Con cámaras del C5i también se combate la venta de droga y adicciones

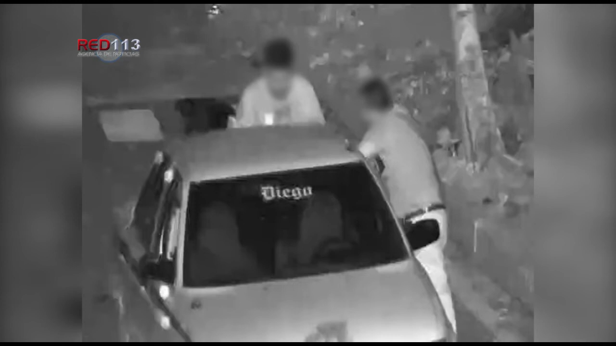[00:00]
Las cámaras de vigilancia que opera la Secretaría de Seguridad Pública del Estado no solamente ayudan a combatir y prevenir el delito, también han resultado eficaces en la lucha contra las adicciones. A través de esta red de videovigilancia se han logrado ubicar a vendedores de droga y también a consumidores, como ocurrió recientemente en el municipio de Pachingán.
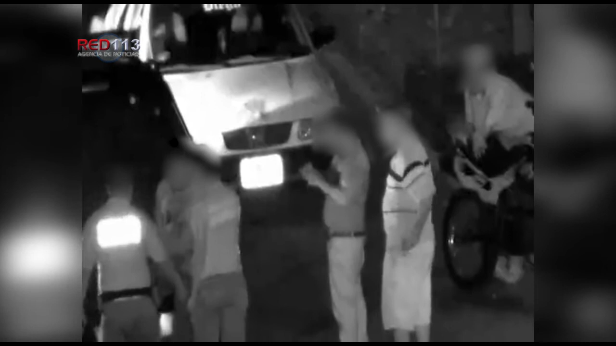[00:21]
En esa localidad, las cámaras que son monitoreadas desde el Centro Estatal de Comando,
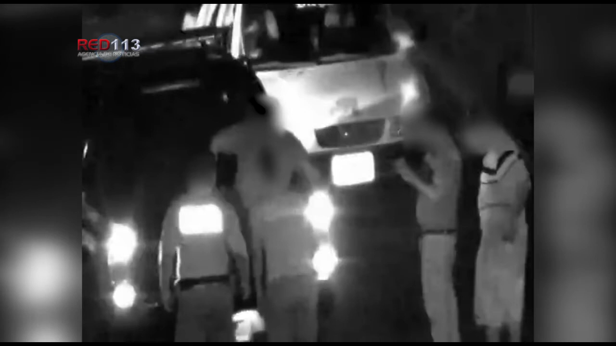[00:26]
Comunicaciones, Cómputo, Control, Coordinación e Inteligencia,
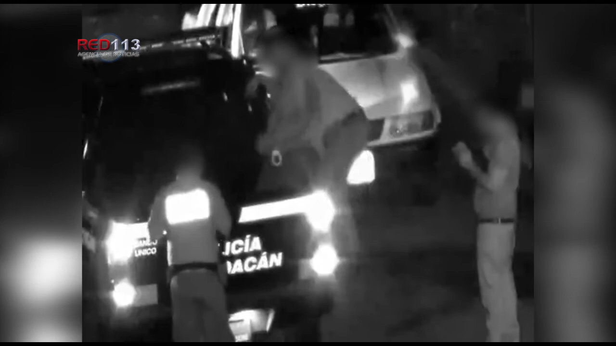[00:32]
C-5I,
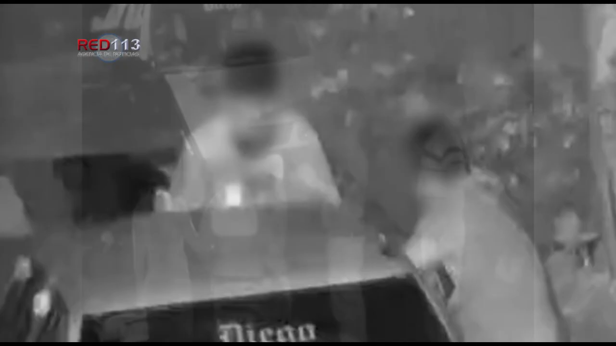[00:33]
detectaron el momento en que un masculino presuntamente inhalaba droga en la vía pública, esto sobre la calle Batalla de Churubusco en la colonia Niños Héroes. Tras el análisis de las imágenes, se procedió a iniciar un operativo con personal de la Policía Michoacán y destacamentado en el municipio, lográndose confirmar el consumo y posesión del narcótico. La evidencia y el requerido, identificado como Pedro Alberto A., de 33 años de edad,